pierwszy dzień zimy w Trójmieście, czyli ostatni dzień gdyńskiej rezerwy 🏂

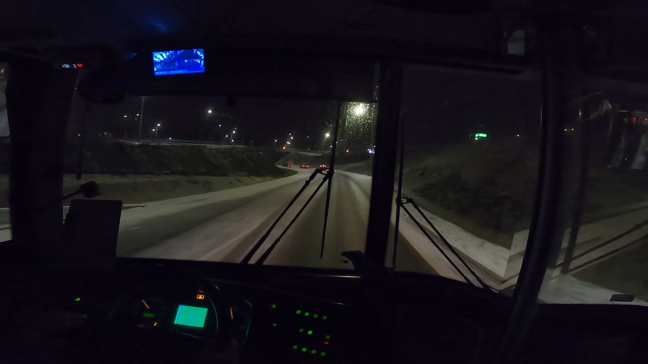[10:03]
No tu też widzę tak szklaneczkowato. Najlepsze jest to, że największa szklanka na 191 to była w okolicy bazy Lizudu, czyli spółki miejskiej odpowiedzialnej za odśnieżanie. To tam była największa szklanka. To jest parodia. Jak co roku zresztą. Jak co roku. W zeszłym roku dokładnie było to samo zimą. Więc tak. Tu jest tak ślizgawo. Zobaczcie, to jest też droga ekspresowa.
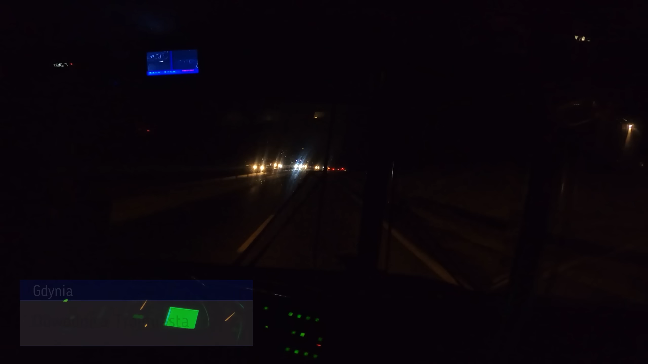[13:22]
Teraz wylecimy z Gdyni. Jedziemy do Gdańska. Po prawie będziemy mieć stację Lotosu, już właściwie nieczynną, już tu nie będzie więcej Lotosu, to jest jedna z tych stacji, która już przechodzi rebranding na Orlen. Po drugiej stronie ekspresówki jeszcze jest Orlen, jest Lotos, a potem już mamy stację zamkniętą.
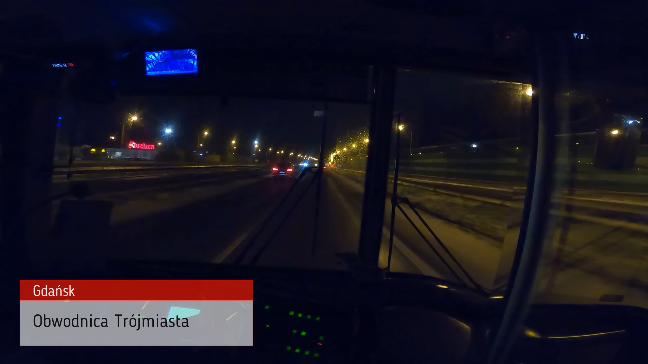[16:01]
Mieliśmy stację w Gdańsku Lotosu, a tu jest taka malutka enklawa. Ciekaw jestem tej historii w ogóle, bo to na pewno ma jakąś ciekawą historię. To się ogólnie nazywa Wysoka. Wysoka. Jakby ktoś powiedział Gdynia Wysoka, gdzie to jest, to nikt by nie wiedział. Być może to jest nawet nazwa gdańska, która pochodzi właśnie tutaj od czegoś innego, ale właśnie wariant nawet linii 179 zajeżdżający na Wysoką, to jest na te gdyńskie ulice.
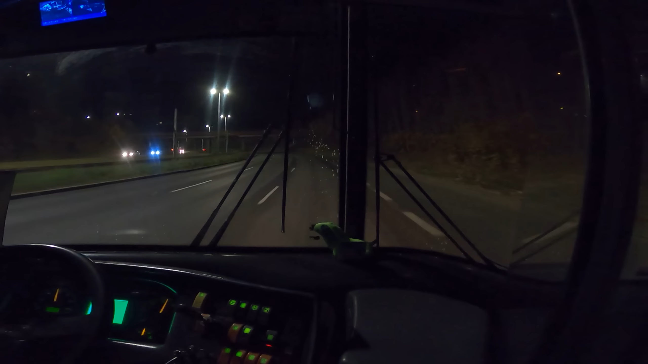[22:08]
Zauważyłem tego momentu, w którym się zrobiło sucho i czarno. Czy jechaliśmy obwodnicą, to nie wiem. Ale dziwne, dziwnie tak jest czasami. Tak jest jak się przejeżdża przez tunel na przykład w Alpach. jakiś duży. Ostatnio było tak, że